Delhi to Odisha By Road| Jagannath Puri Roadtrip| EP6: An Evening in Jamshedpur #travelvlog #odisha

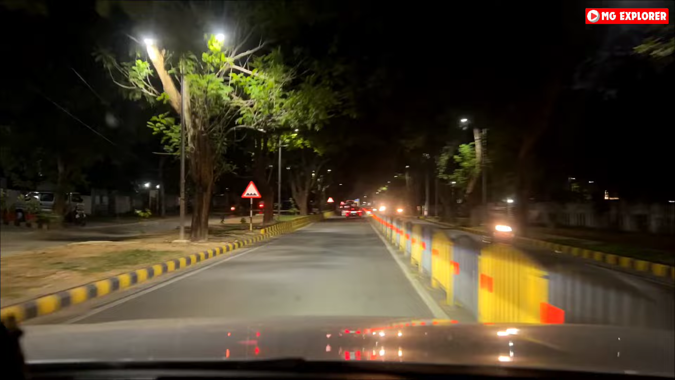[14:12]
भाई मतलब एक चीज तो हमने नोट करी कि यहाँ रेड लाइट्स बहुत ही कम है,
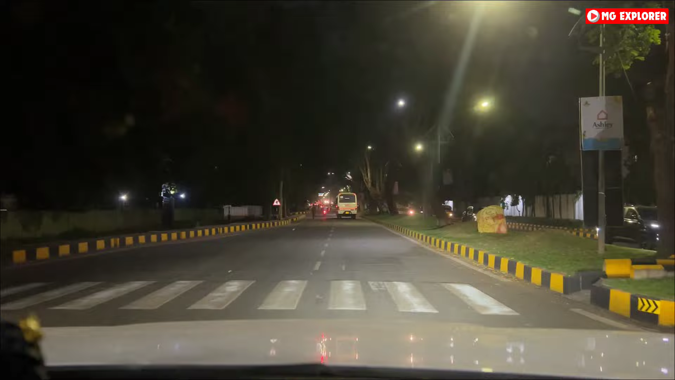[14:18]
इनफैक्ट मुझे तो दिखी नहीं है रेड लाइट अभी तक इस वाले इधर एरिया में, कब से घूम रहे हैं हम चंडीगढ़ की तरह।
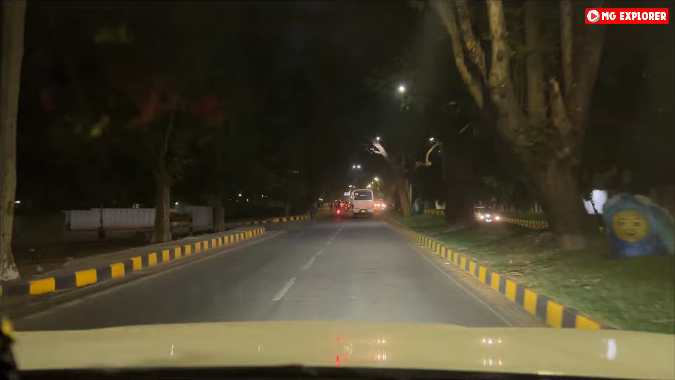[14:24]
हाँ चंडीगढ़ की तरह हर जगह यहाँ पे राउंड अबाउट्स बना रखे हैं, बहुत ही तगड़े तरीके से प्लान कर रखी है भाई सिटी तो। बड़े बड़े बंगलोज हैं इस वाले रोड पे तो, और बीच में मतलब प्रॉपर पौधे लगा रखे हैं, ग्रीनरी है, देखते देख ही रहोगे आप वीडियो में,
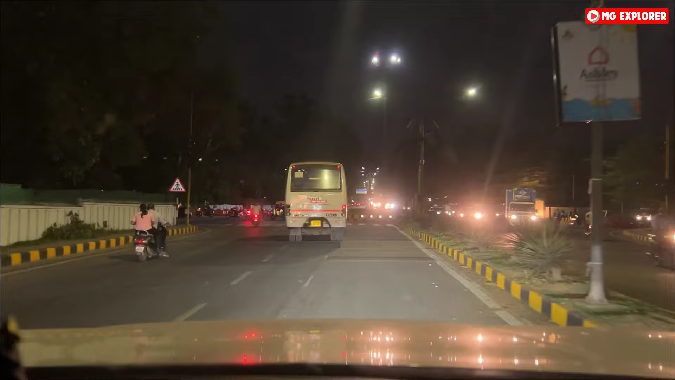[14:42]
सब जगह राउंड अबाउट ही हैं, कहीं पे रेड लाइट बनाई रखी, बहुत ही कम होंगी रेड लाइट्स,
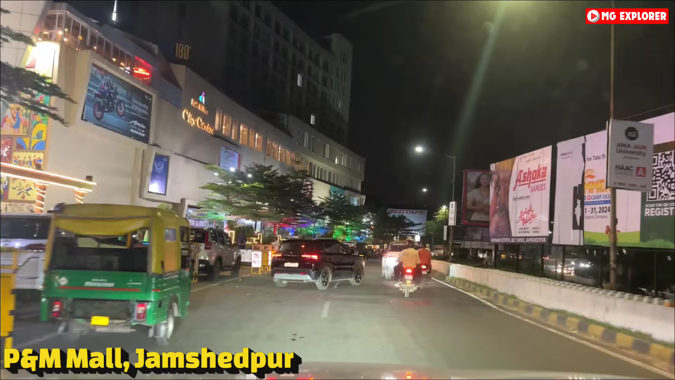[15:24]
बड़ा मॉल है, लेकिन एंट्री का है नो पार्किंग, नो पार्किंग तो लगा रखी है।